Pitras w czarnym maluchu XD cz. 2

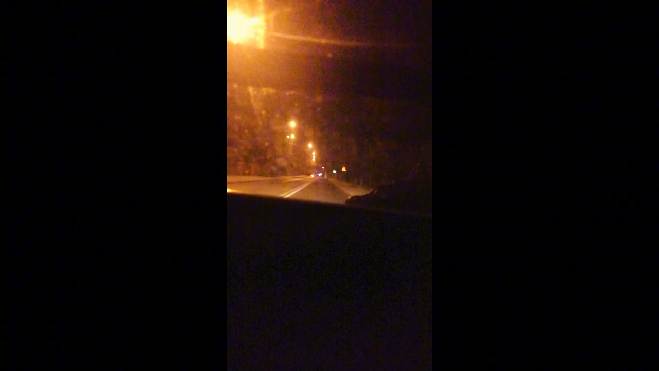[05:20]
o jesu na jakiejś takiej typowej wsi wyjechaliśmy no nic nie widać przez tą kamerę no bo tak sobie ustawiłem beznadziejnie może czekaj czwórkę zmienimy o nie nie ten bieg nie zwolniony co ja mówię dobrze zwolnione skręcamy